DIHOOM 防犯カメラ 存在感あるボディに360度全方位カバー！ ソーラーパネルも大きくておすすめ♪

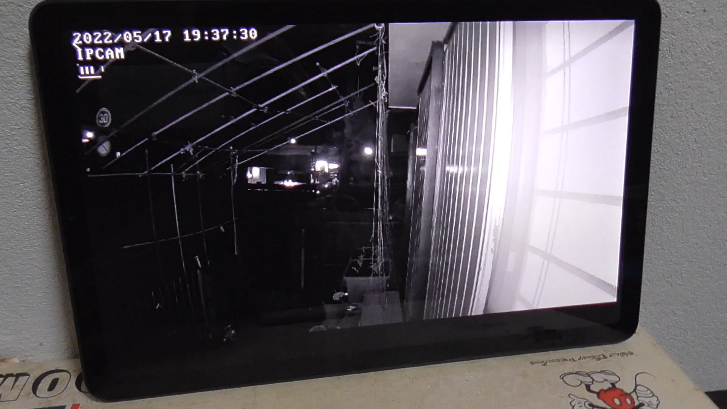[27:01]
物置の上にね、ポンって置いてあるだけなんだけどいや、かなり今、車がここね、
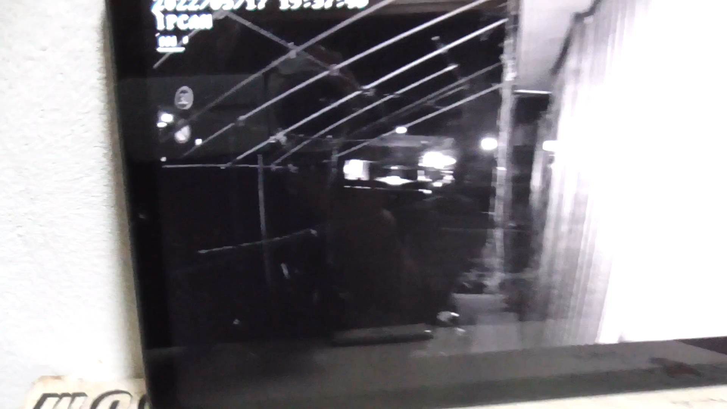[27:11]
動いてるけどもはい、今、赤外線のセンサーでね
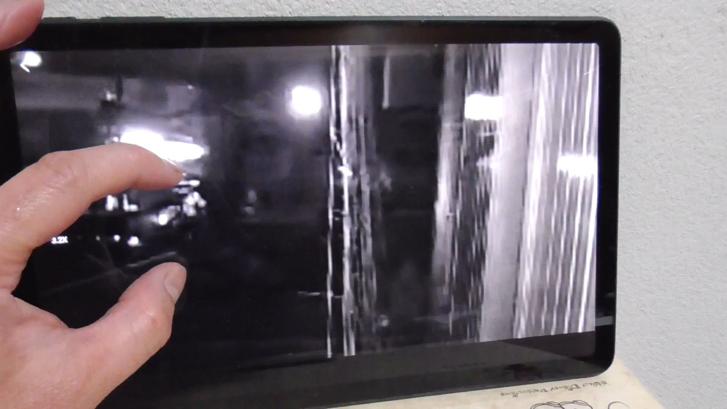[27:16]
10倍までこう寄れるっていうのは、すごいよね
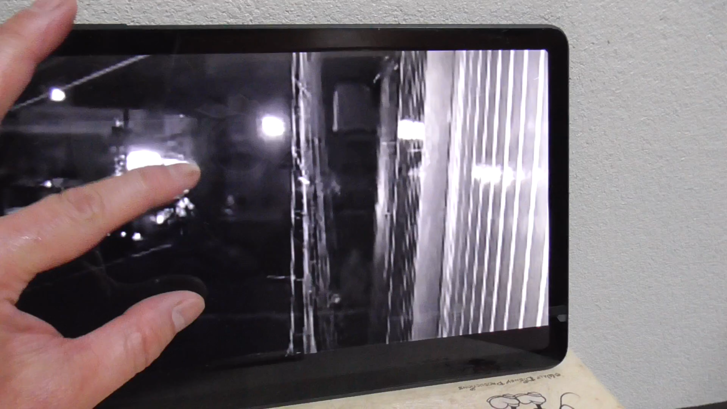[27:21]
うん、今、こんな感じでこれ部屋の横なんだけどねうん、じゃあちょっとね、動かしてみましょう
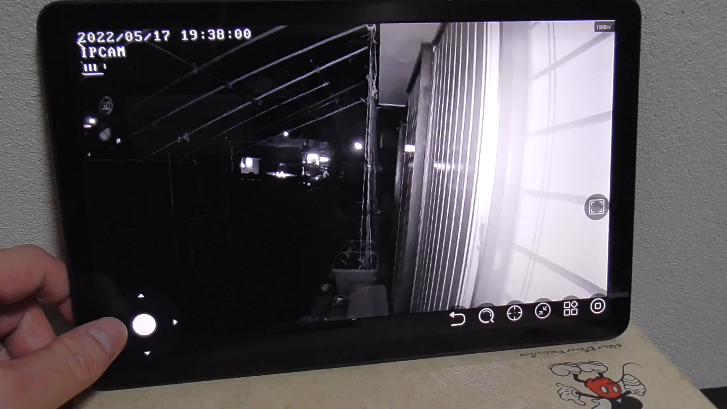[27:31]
あ、こうだったらあれか、今、上下逆にやってるからこうが回転しちゃうからこれが下がいかないから、
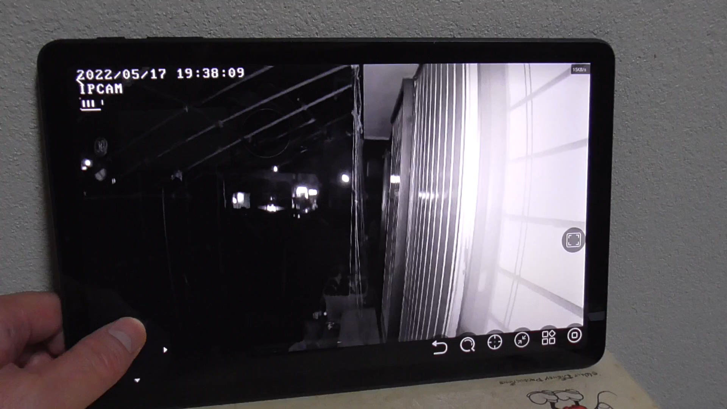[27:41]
これで上に向くのかな天井の方に、ほら、ね今、上下逆についてるんで
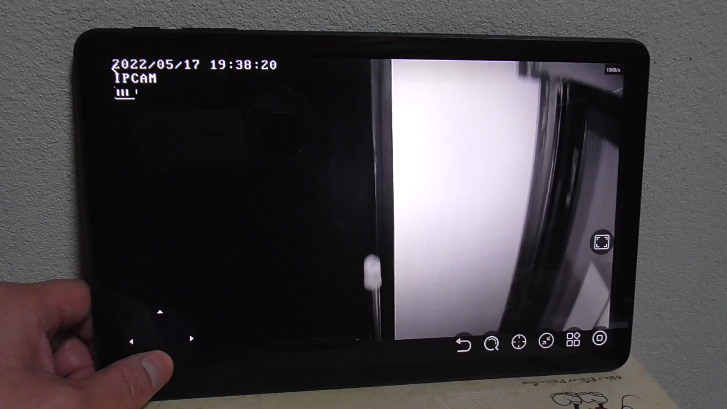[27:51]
はい、こんな感じですで、多分ね、回転するかなほら、ねこう、回転になります、左右でいや、よく重くねーだけどね
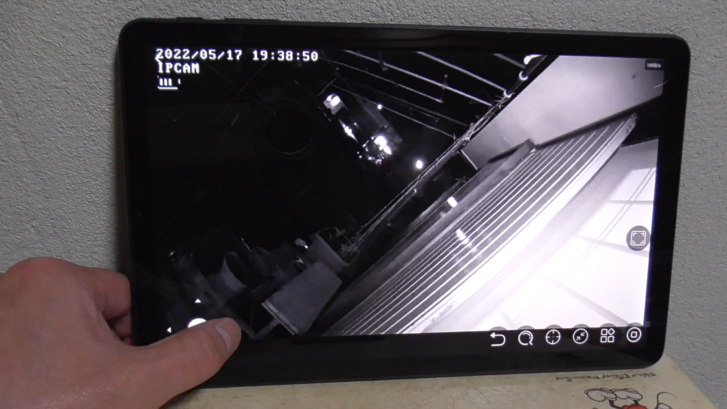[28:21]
はい、こんな感じでねあ、標識なんか割だね、赤外線で反応して30キロとかって、ほら
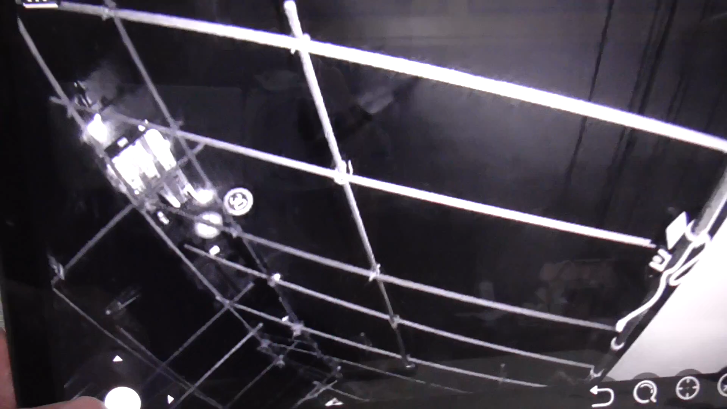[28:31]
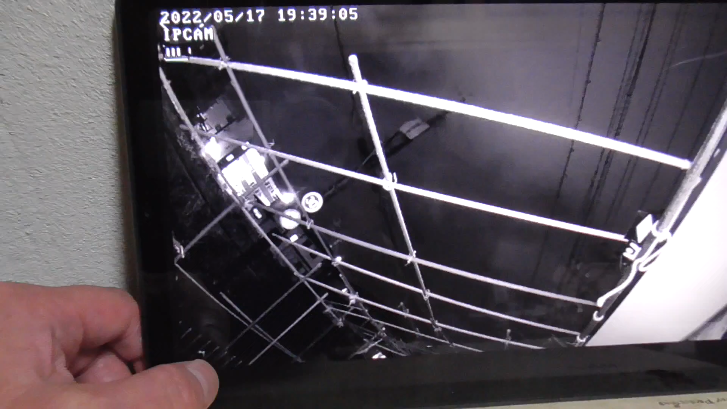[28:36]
こうやって反応するんだねあ、車の影が、ね
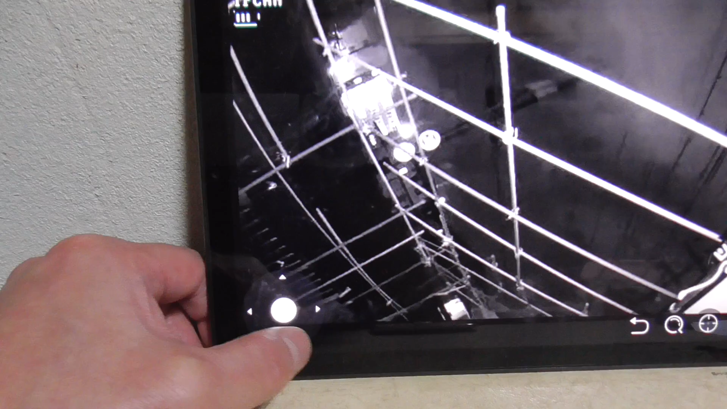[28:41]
ちょっと戻そうか、よいしょと
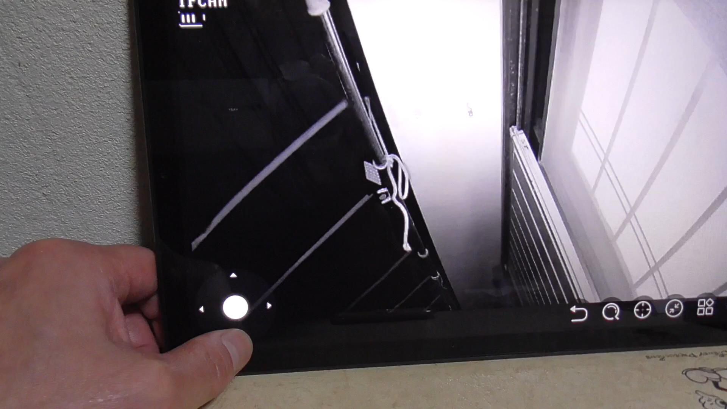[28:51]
はい、これで正常かな、これねはい、ちょっと下の方に向けて戻したいと思いますこんな感じでね、庭の野菜泥棒を、
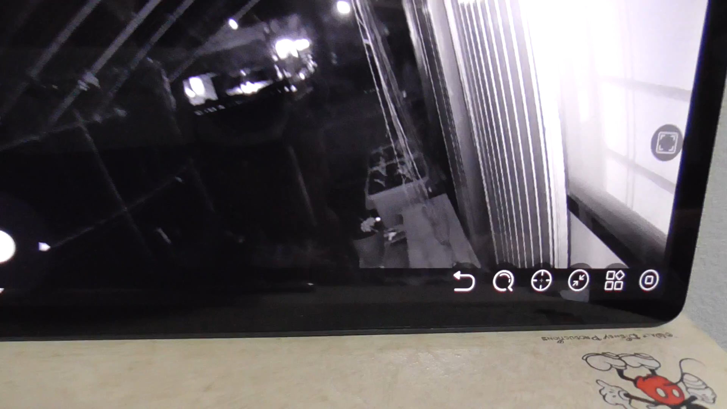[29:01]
こうやって監視することができるよねうん、すごいね、ほんとね操作はね、これあの、めちゃめちゃ簡単で、